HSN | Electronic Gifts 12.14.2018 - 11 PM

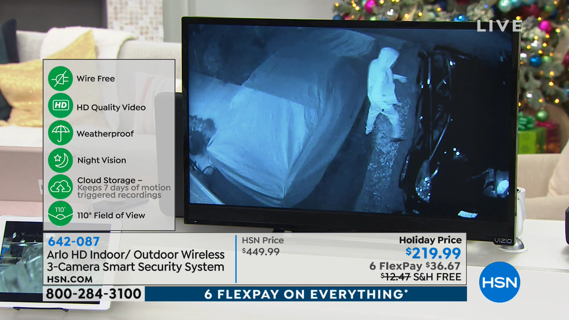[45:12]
See how the person is illuminated? It's yeah. like they glow. It has motion detection. So it triggers it. That's at night right there. So when it detects movement, it starts to record and you get an alert.
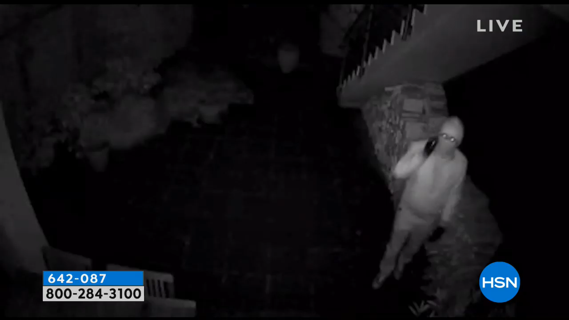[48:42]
and I can tell you that this video is amazing.
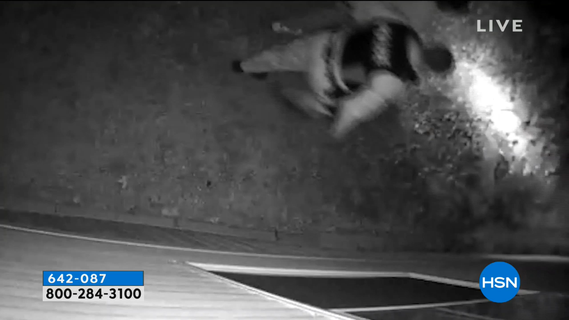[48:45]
It's the best eyewitness you can ever have.
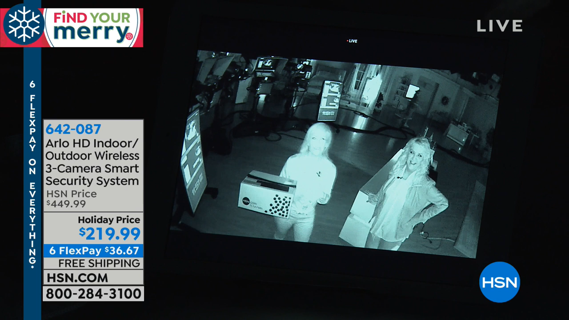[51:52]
Okay, so this is what they call the infrared night vision, and it has motion detection. So even at night, if you peek out your windows and it's pitch black, a lot of times you can't see out at night. No, but Arlo sees, and then it starts to record. So it records at night, and again, you can pinch and zoom. If the police are asking, you give them the video. If someone's casing your property, and then a lot of times they can see what it looks like. You can read labels on the box. You can actually read the box. Yeah. Or you could see tattoos. A baseball hat, tattoos, yep. Yeah. Logos. Yeah. Any identifiers. Exactly.
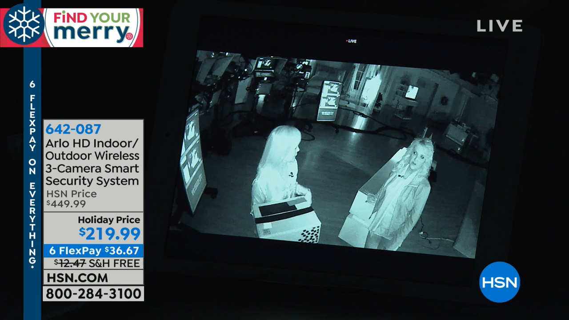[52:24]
Yeah, and then we'll turn the lights back on right here. And then the camera automatically adjusts. And the great thing is you don't have to do anything.